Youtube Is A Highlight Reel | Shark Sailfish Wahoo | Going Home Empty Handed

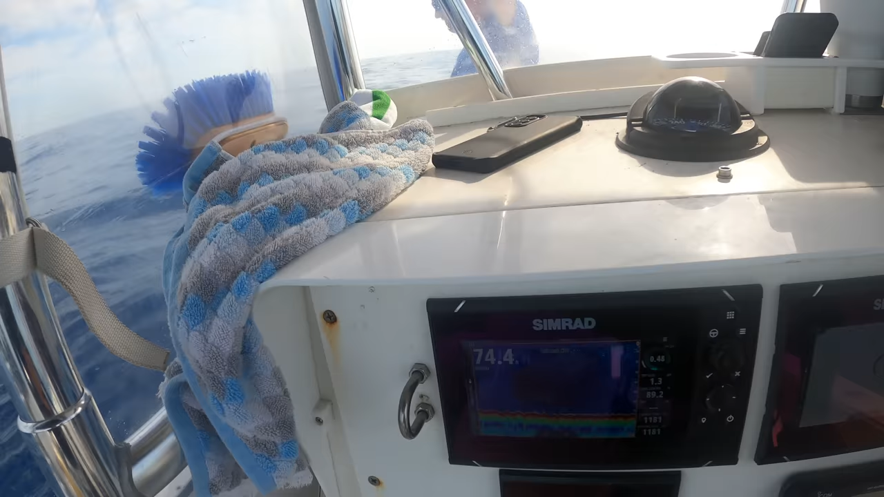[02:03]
uh ballpark 140 120 depending on where you're at um this spot i think it drops down to about 120